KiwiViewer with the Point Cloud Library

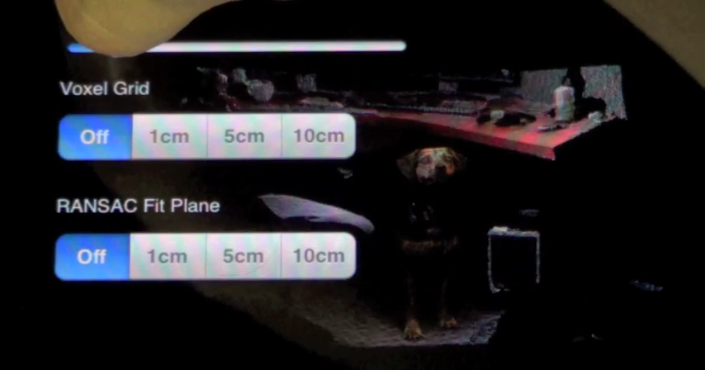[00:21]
The application has a basic user interface for adjusting parameters.
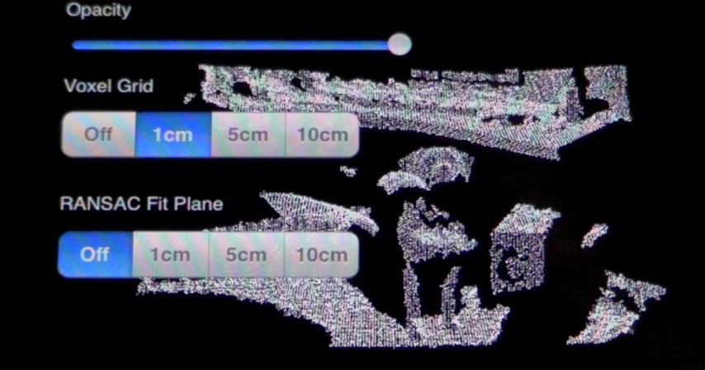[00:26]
We can use the voxel grid buttons to apply the PCL voxel grid filter at various grid sizes.
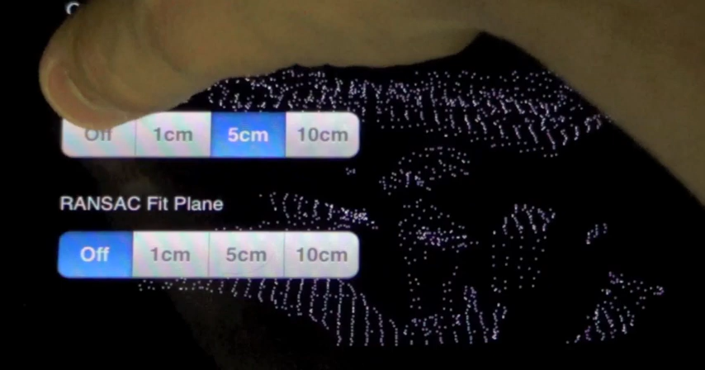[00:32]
Next,
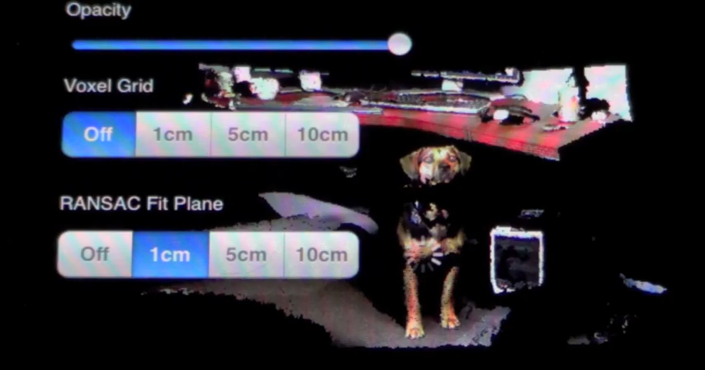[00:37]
we can apply the PCL ransack segmentation filter to fit a plane model to the PointCloud with various distance threshold values.
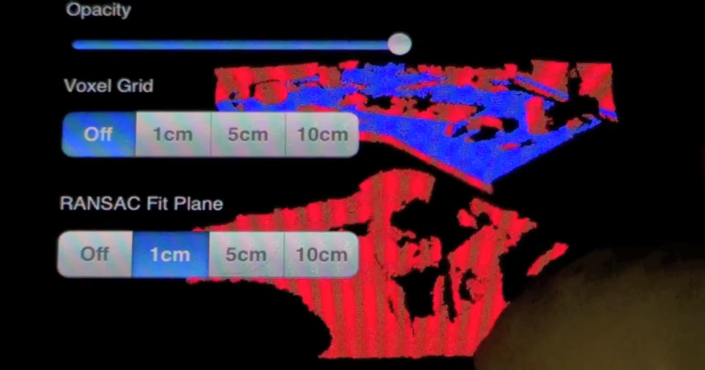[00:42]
Next, we load a PointCloud data set acquired with a Trimble laser scanner.
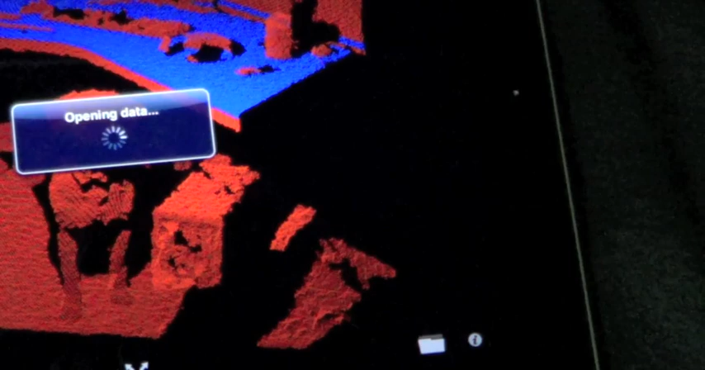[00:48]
This PointCloud contains approximately 3.8 million points. It is initially visualized using a voxel grid size of 5 centimeters.